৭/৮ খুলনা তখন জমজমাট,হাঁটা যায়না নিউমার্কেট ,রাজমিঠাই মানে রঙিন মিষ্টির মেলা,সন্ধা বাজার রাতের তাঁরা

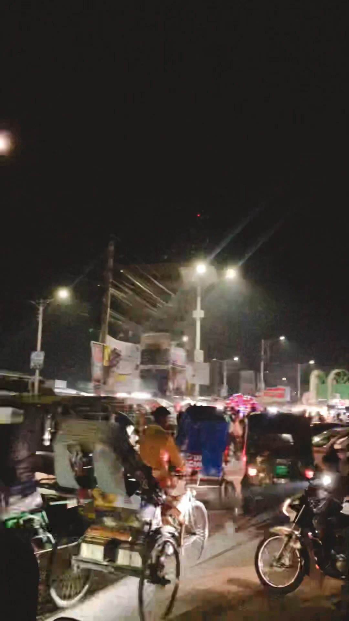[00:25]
এন্ড নিউ মার্কেট এরিয়া যে এত ভিড়, কি বলবো, এখন নিউ মার্কেটে হাঁটাই যায় না, এত এত গাড়ি, এতে এত সবকিছু, বাবা, ইভন বাইকের তো ছড়াছড়ি।